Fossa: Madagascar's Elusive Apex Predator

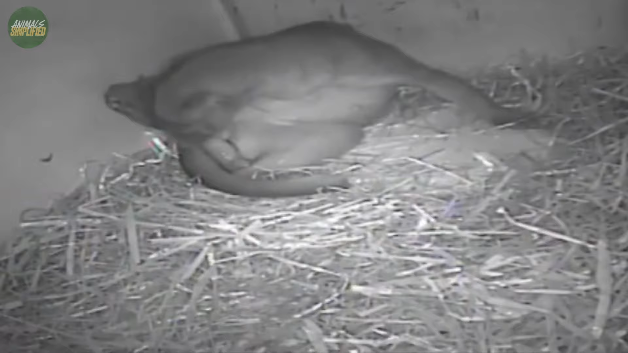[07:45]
often located in a secure and secluded spot like a hollow tree or a dense thicket. The young fosses are entirely dependent on their mother for the first few months. She nurtures them with devotion, teaching them the skills they'll need to survive in Madagascar's forests.